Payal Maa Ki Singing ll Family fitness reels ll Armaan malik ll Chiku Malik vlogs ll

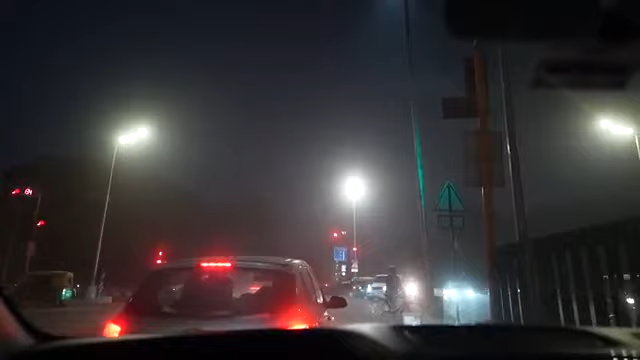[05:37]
तो गाइस फिर से रेड लाइट और बाहर फोग बहुत ज्यादा हो गया है, लड़का हमारा पीछे सो चुका है, लेकिन हम 2 मिनट में पहुँचने वाले हैं बस। तो देख लो गाइस, सो रहा था बच्चा।